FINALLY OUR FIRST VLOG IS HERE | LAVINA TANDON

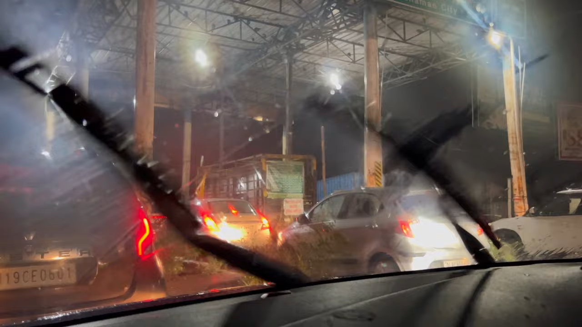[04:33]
सही थी पर रोड अलग था जहाँ पे एटीएम लेते थे। मम्मी यार प्लीज से भी आए, जब भी आओ इस टोल के लिए प्लीज कैश लाना, यहाँ फास्टैग नहीं चलता है। आपको 55 रुपीज देने रहेंगे।